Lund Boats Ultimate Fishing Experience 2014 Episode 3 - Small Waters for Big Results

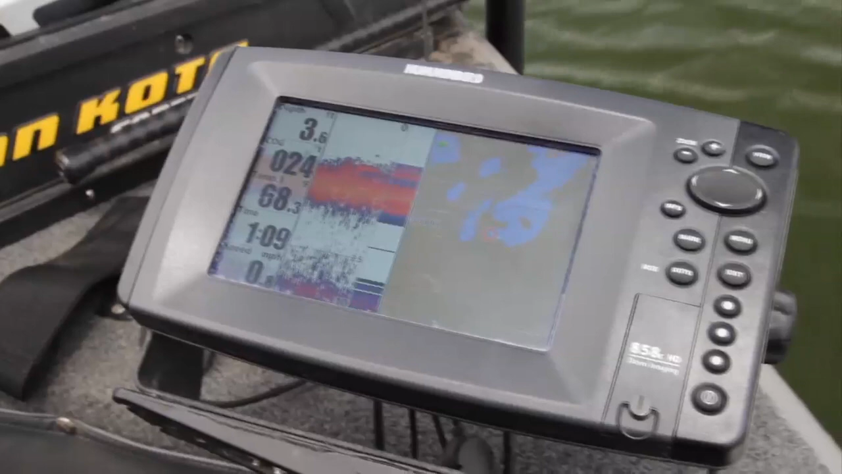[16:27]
It's really, really, really important in spring and then again in
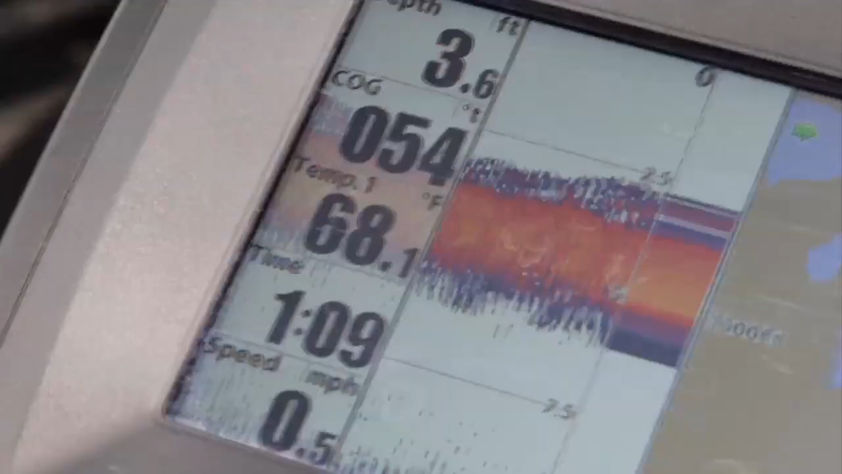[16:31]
On screen: depth 3.6 ft, water 68.1°F, speed 0.5 mph
fall when the water temperature is dropping.
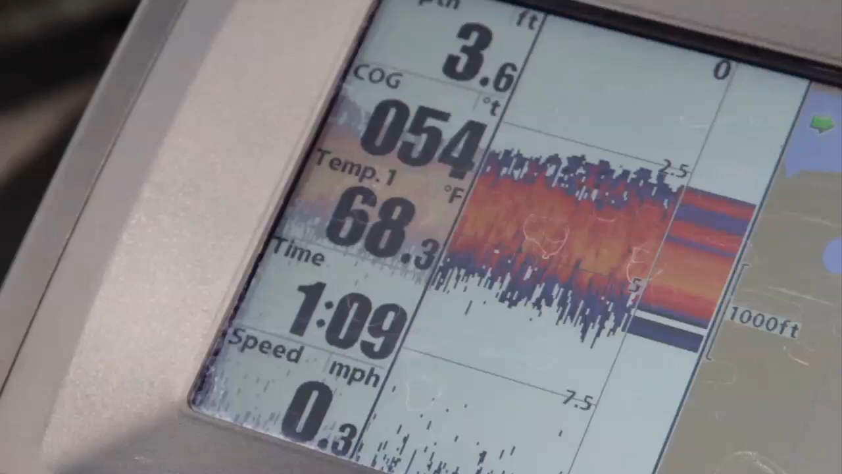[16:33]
On screen: depth 3.6 ft, water 68.3°F, speed 0.3 mph
There's a good fish. Good fish. A better fish.